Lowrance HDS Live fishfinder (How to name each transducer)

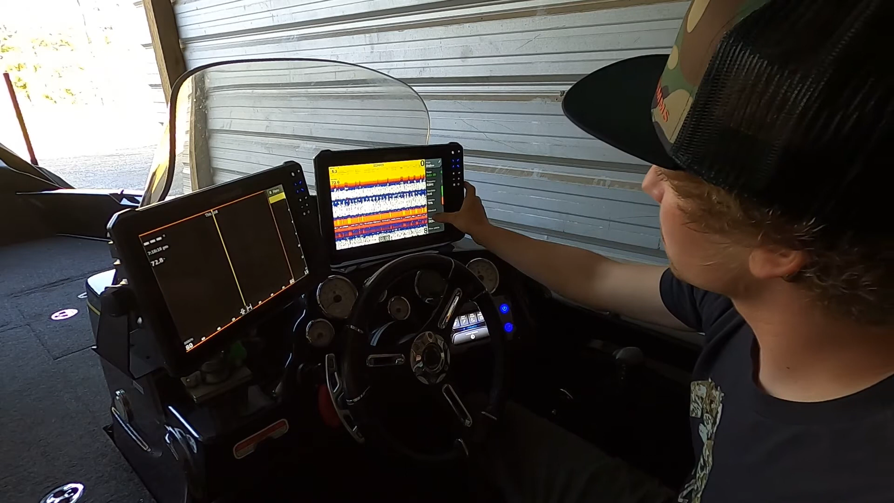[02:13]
source and you have all of them named so here I got my trolling motor three and one active target skimmer so the only difference when you're setting up three and one is that it's actually gonna recognize
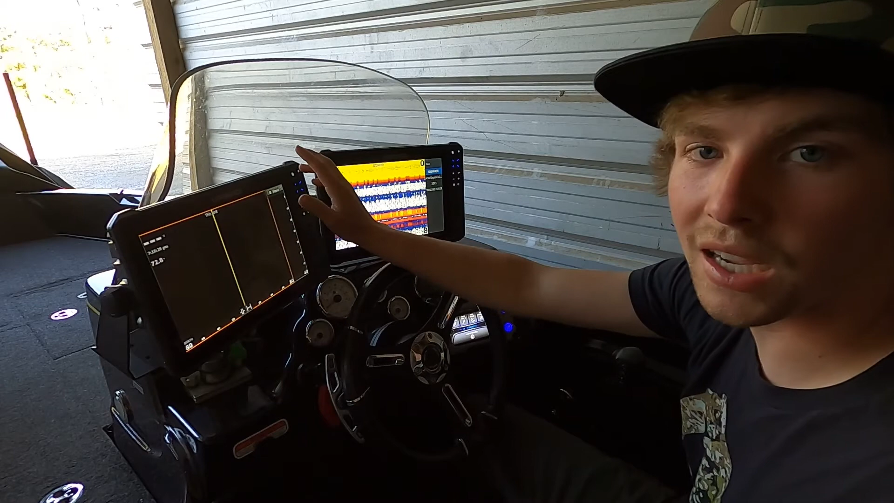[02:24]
the three and one transducers so you're not actually gonna have to go through and select the transducer type it already knows what's going on so that's how you set up your transducers you know exactly where you're pulling from and it makes life a little bit easier on the water